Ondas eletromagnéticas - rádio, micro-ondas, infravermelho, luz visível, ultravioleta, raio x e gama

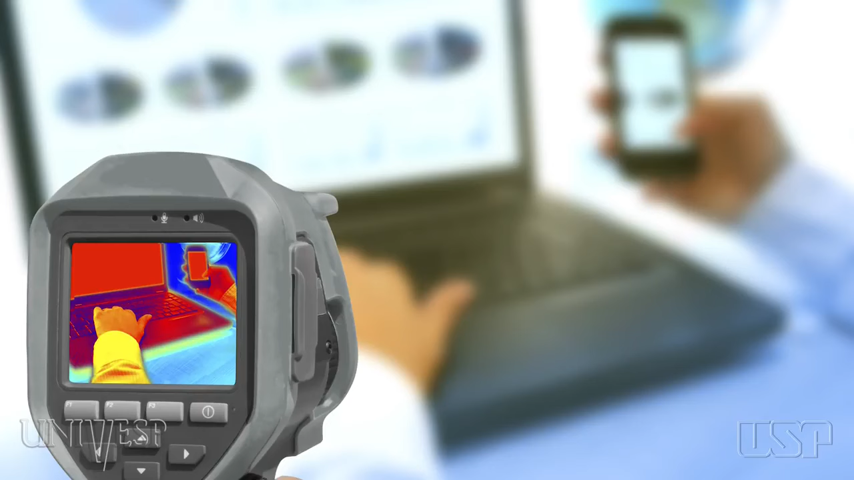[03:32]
e traduzindo-a em imagens, diferentes cores podem ser usadas para representar as diferentes temperaturas dos objetos.